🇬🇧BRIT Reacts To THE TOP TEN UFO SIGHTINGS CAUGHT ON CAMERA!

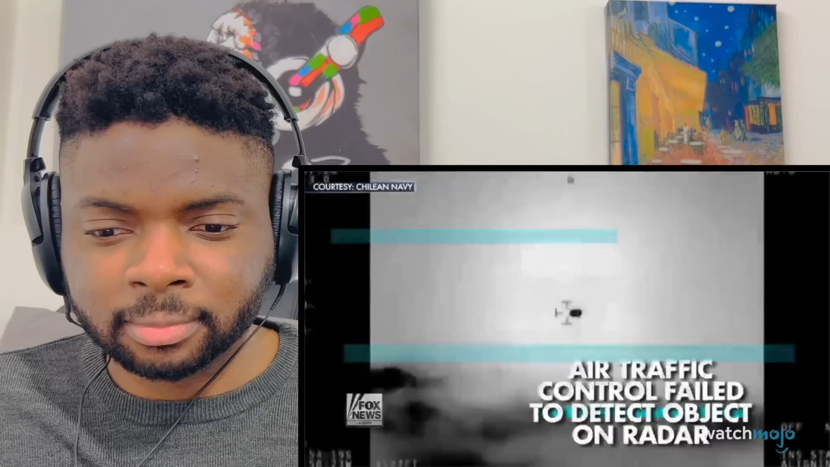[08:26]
Even more curious, the object didn't pop up on air traffic control radar. In two instances, the object ejected some type of gas or liquid with high thermal tracking.
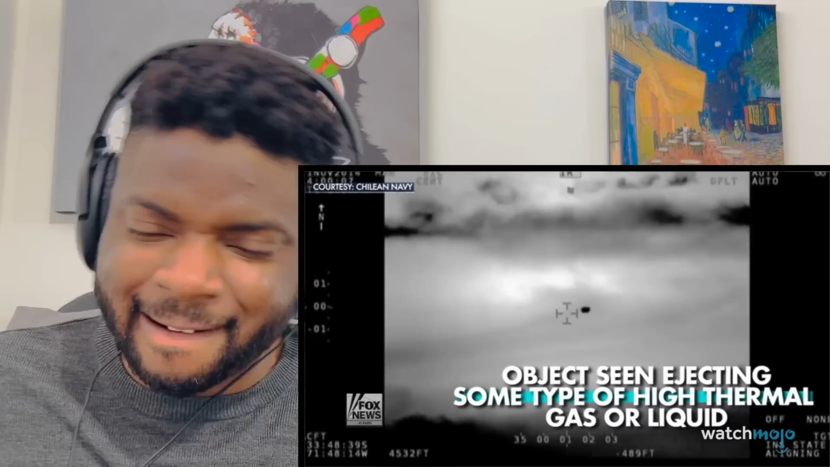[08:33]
I mean, the thing is, it doesn't look aerodynamic. It doesn't look like a plane that we would build, like humans. It just looks like a blob. You know, I can't think of any man-made aircraft that has this kind of silhouette. Captured on video, you can see a massive plume of material trailing behind the object. Most mysterious of all, the UFO released an unknown substance and vanished into the sky.
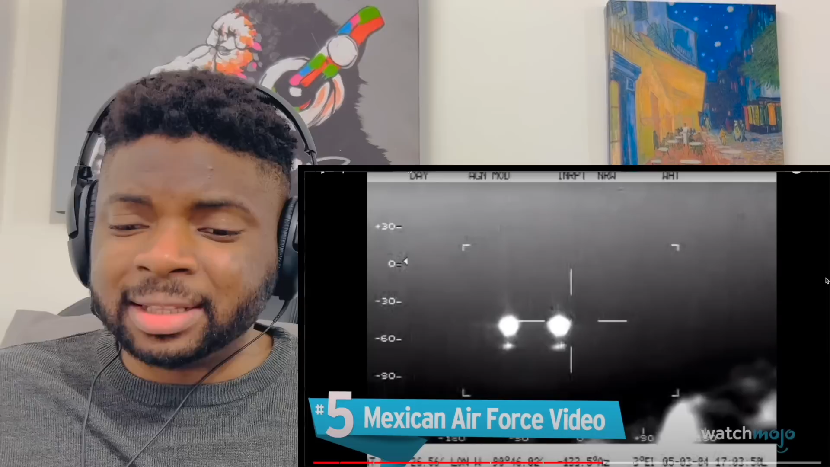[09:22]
I mean, that one is definitely the most convincing so far for me. Definitely the most convincing. The Mexican Air Force video. On March 5th, 2004, the Mexican Air Force recorded footage of 11 UFOs at 11,500 feet above southern Campeche State.
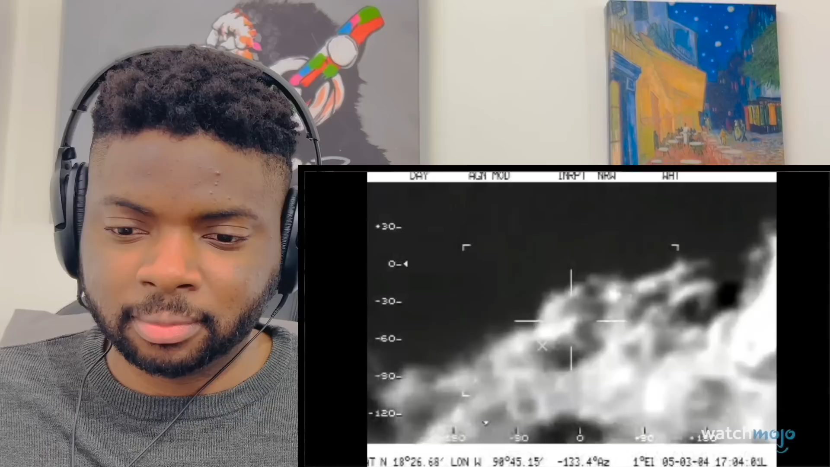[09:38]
Surrounding a military jet, these lights were detected during a routine search for drug traffickers. Jets pursued the UFOs, but eventually gave up and the objects disappeared. While some believe this was the work of flares, explanations also range from ball lightning to a meteorite deteriorating in Earth's atmosphere. Whatever these objects were, infrared equipment operator Lieutenant Mario Adrian Vasquez is convinced that they were, quote, Completely real. Pilot Major Magdaleno Castagnon went so far as to suggest that the UFOs knew they were being pursued.